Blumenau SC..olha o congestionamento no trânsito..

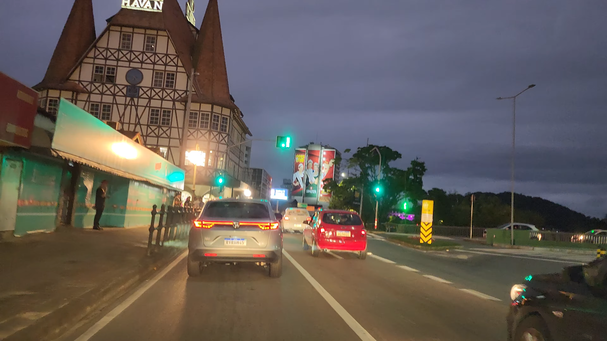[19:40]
Nós estamos tudo parado aqui, o ônibus está lá no fundo, ó. Isso que é bom, circular no município, ó.
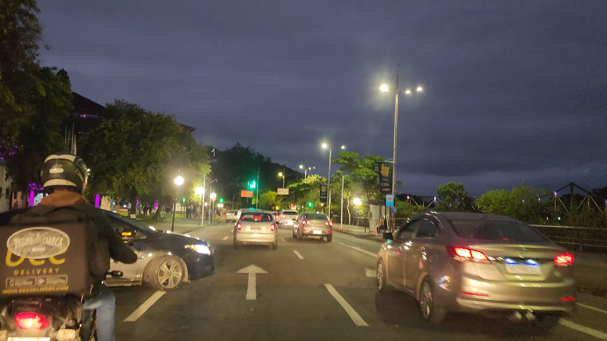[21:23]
As árvores atrapalham o visual. Ainda dá de pegar um pedacinho ali, que vem, olha lá, olha lá. Que cor que é aquela? É por rosa, uma... né? Das mulheres, né? Tubo rosa. É o tubo rosa.